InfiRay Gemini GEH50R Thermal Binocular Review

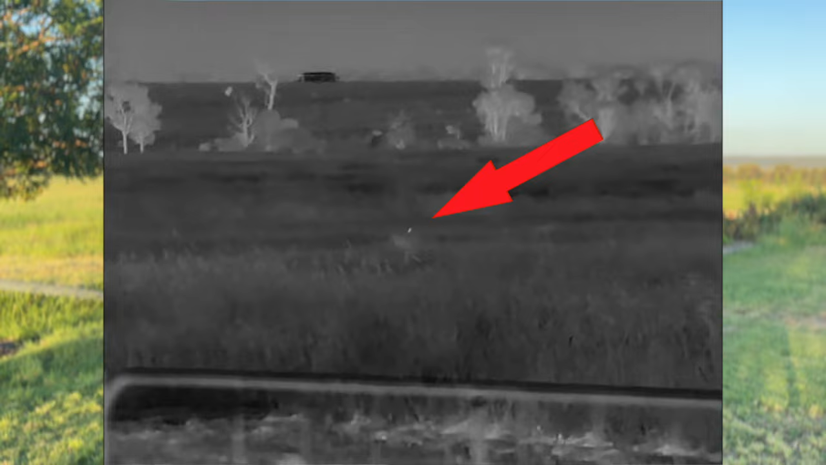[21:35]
the distance of that about 84 meters to that bush so yeah you can see all my targets
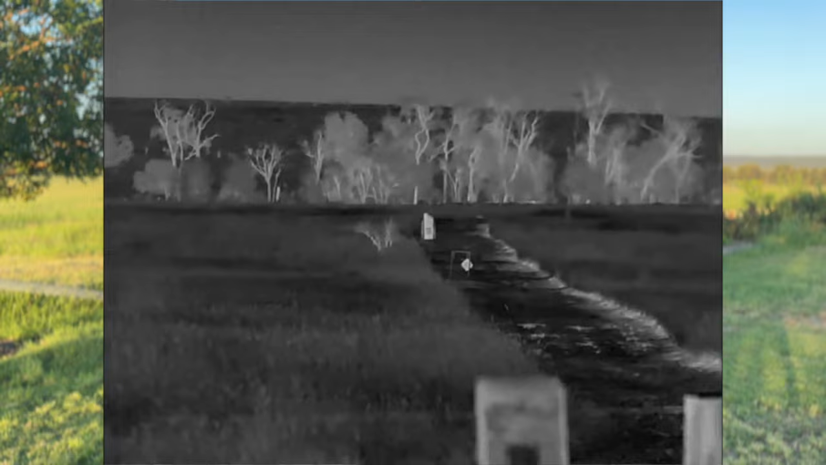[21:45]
out there you scan around the hills and switch it to
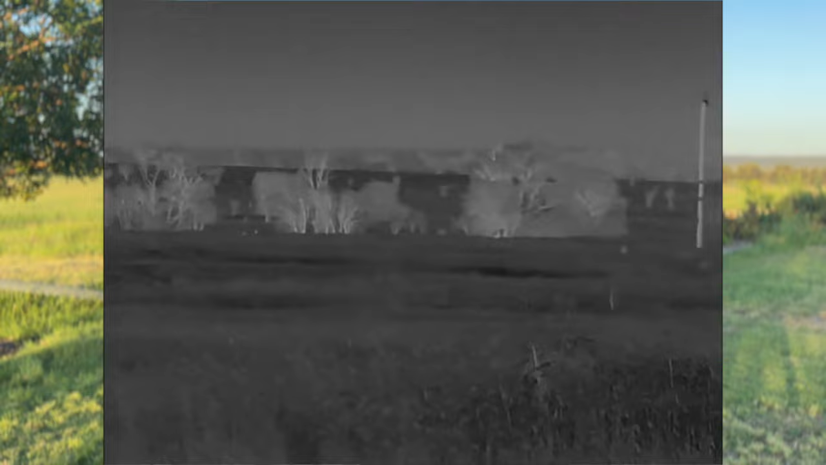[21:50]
there's probably a couple kangaroos sitting out there i think maybe